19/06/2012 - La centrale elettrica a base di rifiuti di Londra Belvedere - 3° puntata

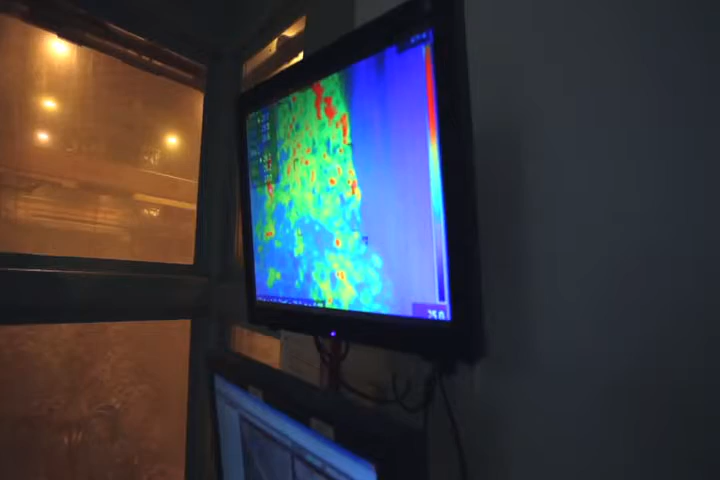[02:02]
And also on the left hand side, they can see where the guys are actually the bays are tipping the waste into.